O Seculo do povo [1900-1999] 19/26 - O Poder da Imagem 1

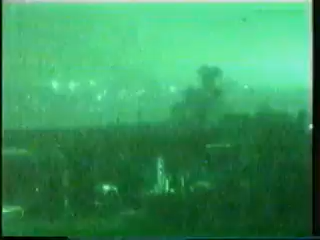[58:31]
Sem sair em casa, os americanos puderam ver os seus próprios mísseis a explodir na capital do inimigo.